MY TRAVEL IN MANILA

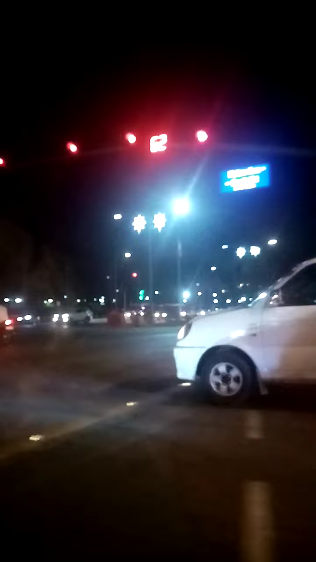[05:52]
Dito na tayo sa Ross Bolivar. Pero in fairness, ha, gumandaw rito sa Manila.
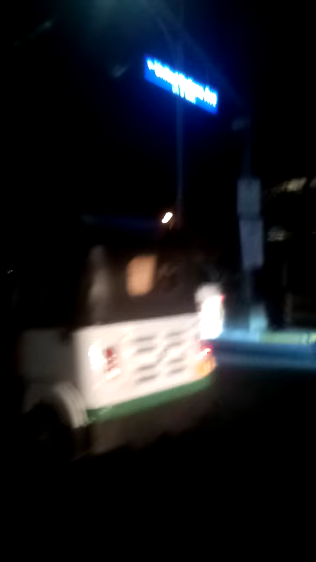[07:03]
Ayan. On the way tayo towards sa United Nations Avenue.